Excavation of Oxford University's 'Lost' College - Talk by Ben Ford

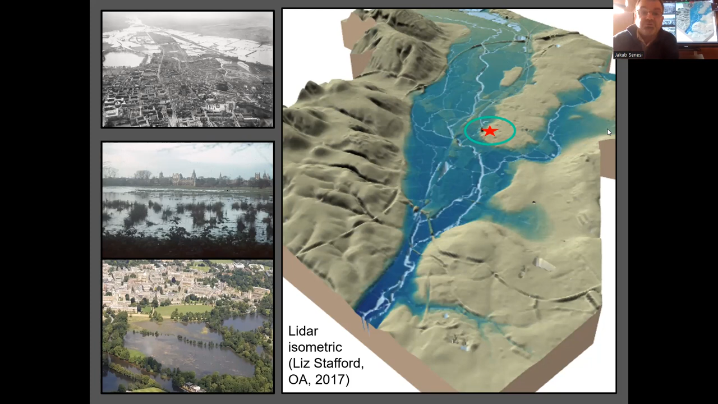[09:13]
Our site within the urban context on the left is in,
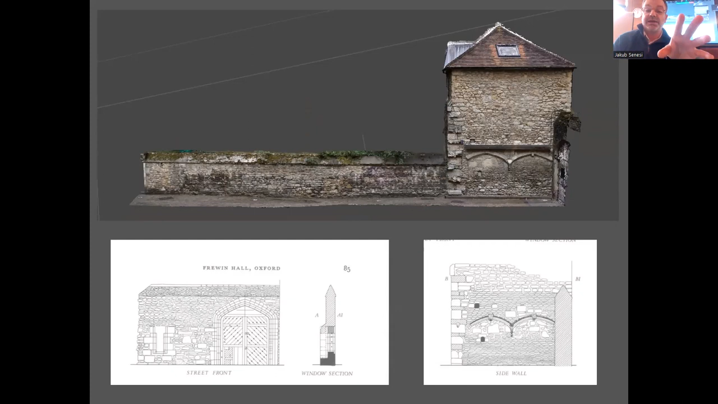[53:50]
And there's the gates as you would enter it from you in Hall Street. So these are 15th century survivals, maybe early 16th century survivals of the gatehouse in St. Mary's College. And this is the wall that we found. What's significant about this is the size of it.
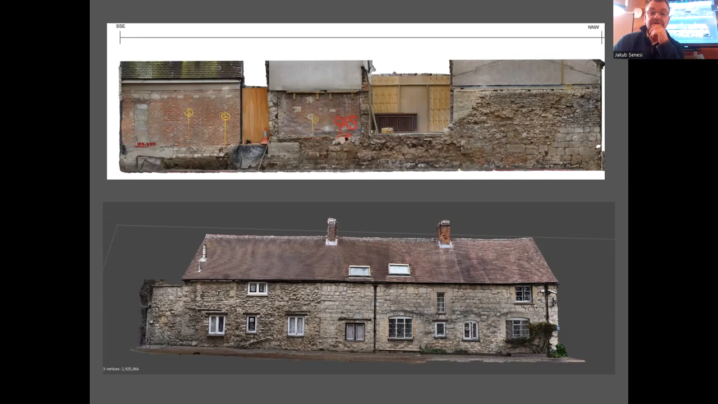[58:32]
And again, you can see the use of these large Ashlar blocks. So these Ashlar blocks probably come from St. Mary's College. So there is a lot of reuse going on, a lot of rebuilding.